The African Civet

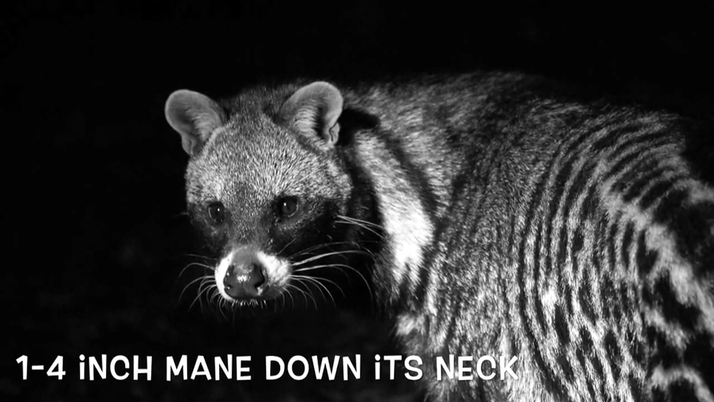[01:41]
Usually 17 to 28 inches in length. Usually 3 to 10 pounds.
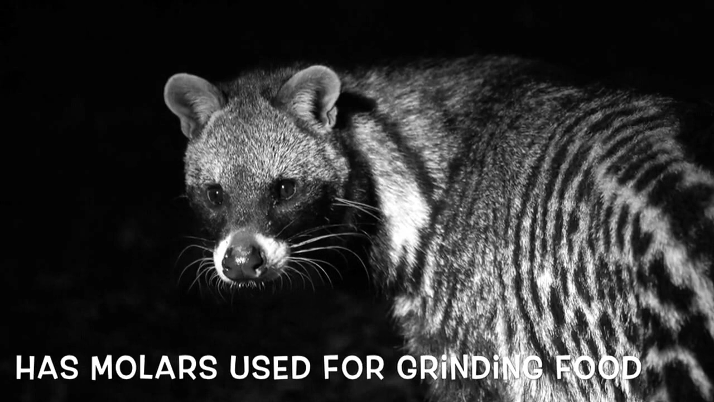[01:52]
Has molars for grinding food. It has black bands around its eyes.